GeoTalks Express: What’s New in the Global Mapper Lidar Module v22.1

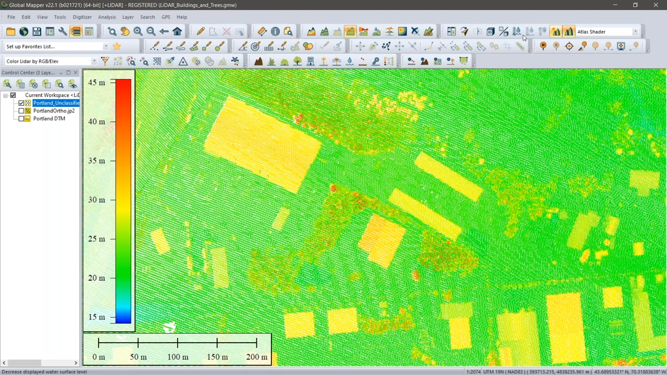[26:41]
the procedure actually requires you to initially identify ground points as the basis for identifying known ground points which includes our buildings now we've already done this this follows uh a the component that jeff showed us which is the building classification of which you noted we have a recent upgrade but i'm going to visualize this data by classification and you'll see these orange points now i have to note here that this data is relatively low resolution maybe a couple of points per square meter at the most most but it gives us a good illustration of the improvement that's been applied to this tool my objective is to create polygons with this level of point density if i use the original algorithm that was applied it creates a fairly serrated
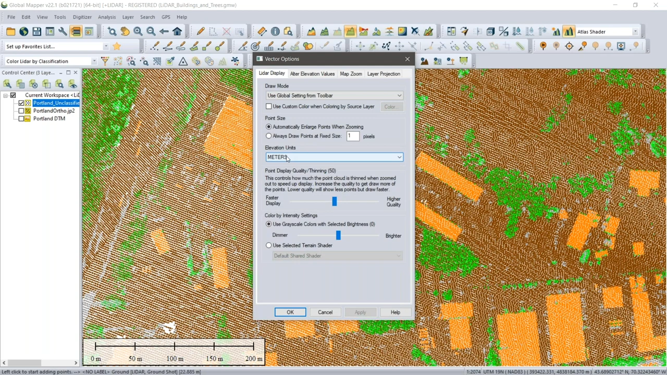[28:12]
be what global mapper reads but you can change that if i double click on this layer you'll notice elevation units drop down is right here you can make that whatever you want and proceed with whatever analysis you need beyond that so that is definitely an option that can be applied okay so let's get to the extraction process now this is one of the tools in the in the lighter module toolbar along with the automatic classification tools we have this extract vector features and this one dialog box actually allows you to perform
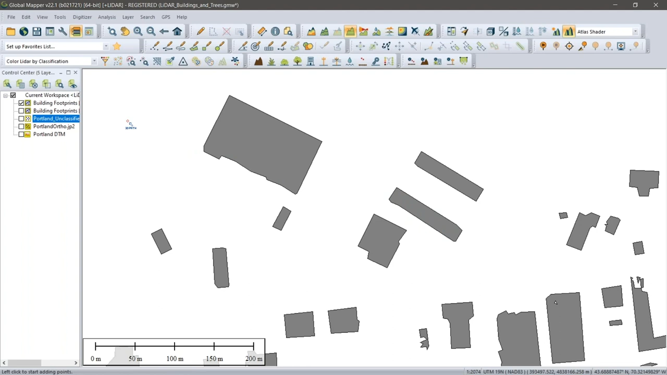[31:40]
straight lines but still these buildings that we know are rectangular are still adhering quite uh specifically to the outline of where the points reside it's not a perfect outline of the building yet what we've added with the latest build is this regularize option oh i forgot to turn my point cloud on let me try that
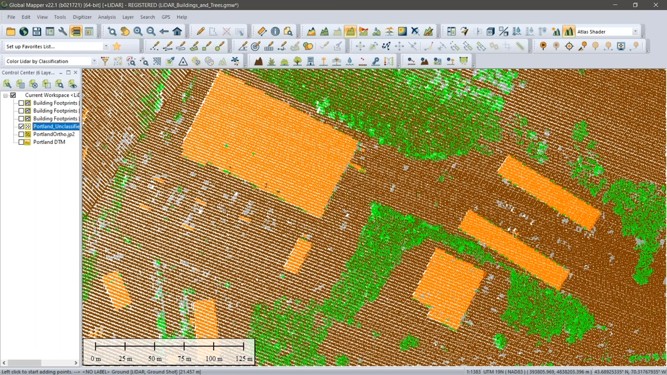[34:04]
settings retained sidewalls and and planes will click ok one more time because with
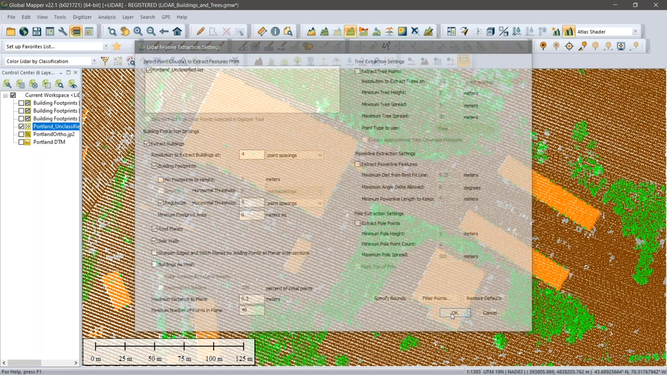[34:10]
these roof components now available again turning off the point cloud i'll give us a little bit of a context here by turning on some image
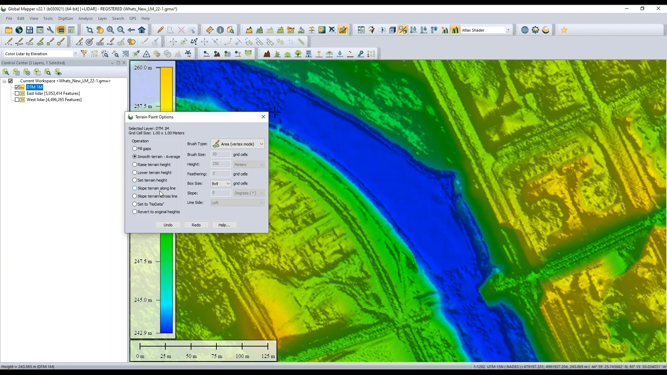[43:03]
perhaps might be appropriate we'll look a little later actually um sloping along in a cross line so i'm not going to make a ditch i'm going to make a berm but the exact same idea will apply so we'll talk about that uh in a little bit a little bit more about that but i'm not going to make a difference but let's start looking at one of the newer tools here so i intentionally left the bridges out of my data set when i created my terrain service but you can imagine it was quite a few bridges here um let's say for argument's sake though i am modeling a new bridge across the river and the previous bridge you know uh connected right across here but maybe in this this new construction of the bridge we want to merge
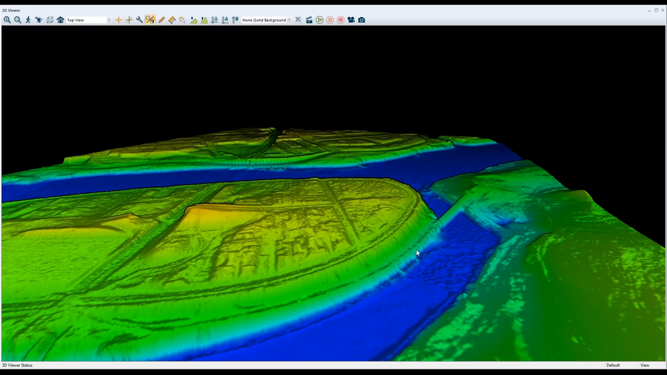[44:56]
river here so sloping across the line right that is fairly intuitive to us i drew a line and the feature created from it is given the slope that i specified but i might want to do something a little bit more advanced and work in a perpendicular fashion to the line that i'm drawing what we're going to do here is is talk about um in this case this is going to be used for road construction so similar to what i
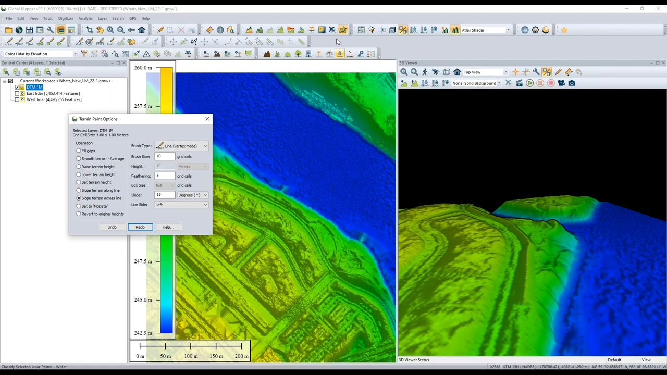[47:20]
so we can see that embankment now all along the outer edge of that road if i were to look at that in a profile we'll be able to see now so here is this would be roadside
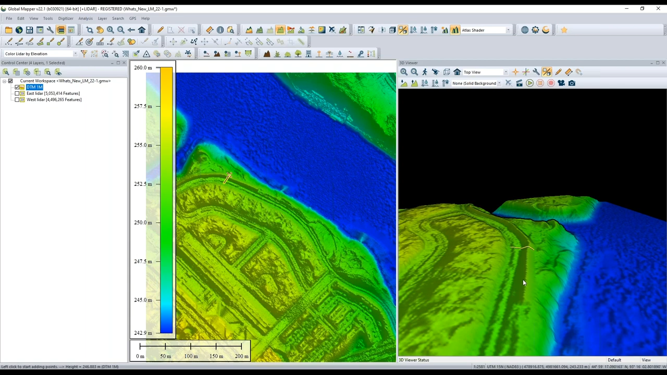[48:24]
this is actually changing the z values dynamically and there's there isn't there isn't a new layer being generated when you paint it and obviously for that reason it does require you to have your your surface your raster surface present you can't you can't draw freehand with no no data there you're modifying the z values as part of that process also jeff and i don't think we have a time we're going out of time here very quickly but someone asked about using an existing polygon you outlined the
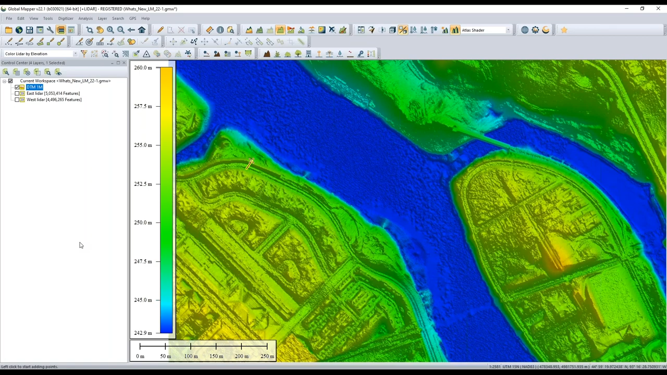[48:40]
extent of that river manually uh either trace motor or vertex mode a question about whether you can do that if your polygon already exists maybe a shape file that contains a polygon that you want to use as a the means to flatten an area i'll just go ahead and answer that one very quickly and again if we had an extra hour here we could go through a lot of but there is a tool in global mapper that will allow you to perform a cut and fill analysis based on a polygon um you can either define what that elevation is or have global mapper come up with a break-even height for flattening that that's a whole different workflow but effectively we'll do the same thing um but based on the presence or based on on the fact that you already have that area defined
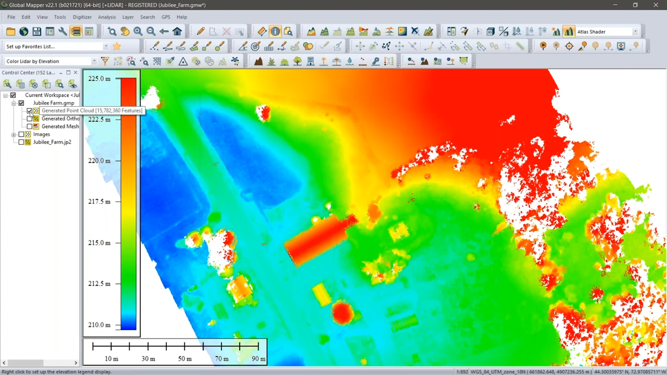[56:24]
byproduct an ortho image now this ortho image is a rasterized version of your point cloud effectively an image in which every pixel is correct in two-dimensional space it has been modified and corrected to accommodate variations in terrain so it is a more accurate representation of this area than simply your standard uh you know for the initial photographs it has corrected some of this distortion in those photographs and the final output which is the eye candy is
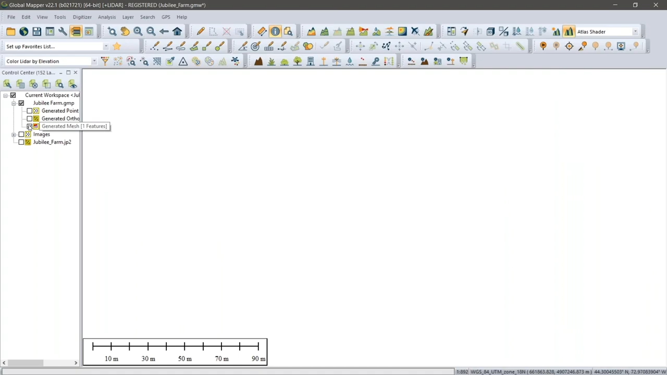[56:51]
our mesh now the mesh is a vector file you'll note the individual triangles
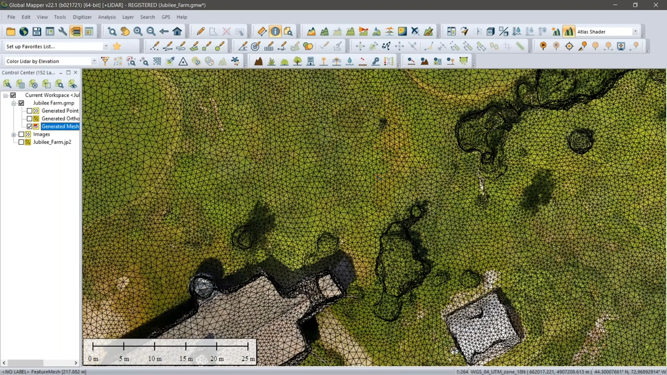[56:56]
that comprise this vector file are only visible when you zoom in a little closer but to bring this to the full